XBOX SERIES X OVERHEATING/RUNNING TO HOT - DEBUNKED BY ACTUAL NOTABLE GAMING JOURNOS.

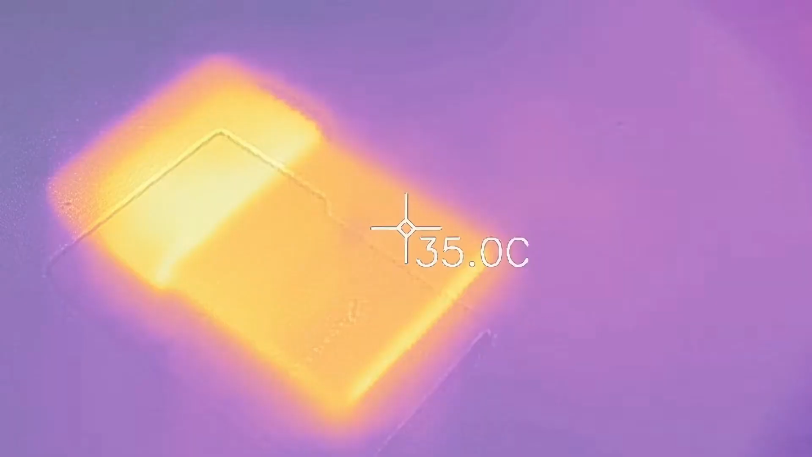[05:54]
On screen: spot 35.0°C
as i take the drive out of the unit the hottest part of the ssd 46 celsius warm to
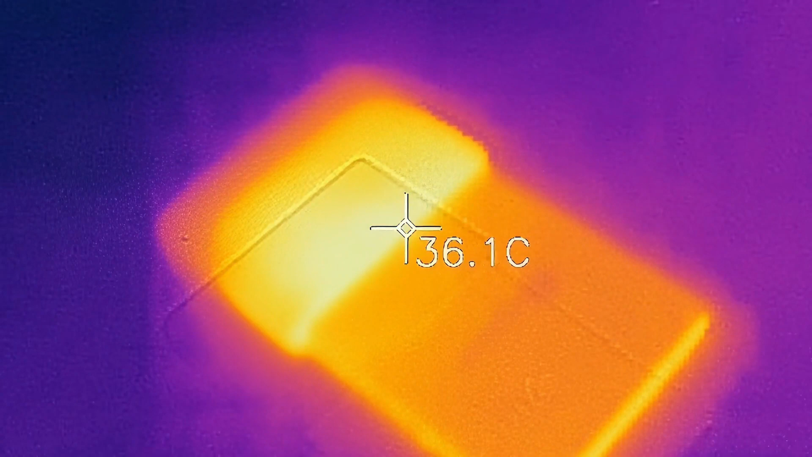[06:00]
On screen: spot 36.1°C
the touch but that's about it really my ultimate conclusion then xbox